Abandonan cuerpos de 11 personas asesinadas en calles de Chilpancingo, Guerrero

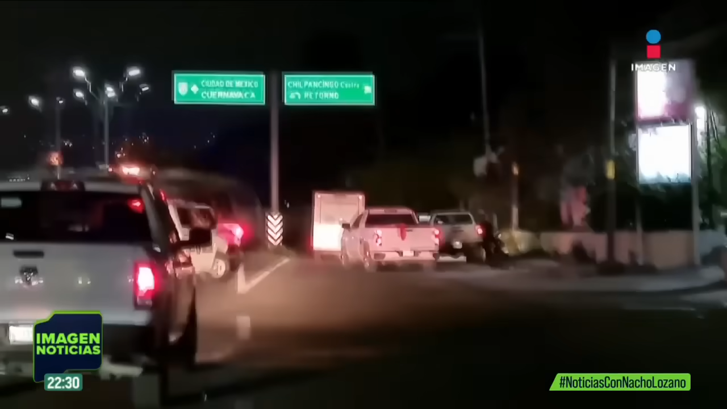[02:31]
municipio de Chilapa hasta Chilpancingo, es decir, durante casi dos horas los criminales se desplazaron con toda impunidad.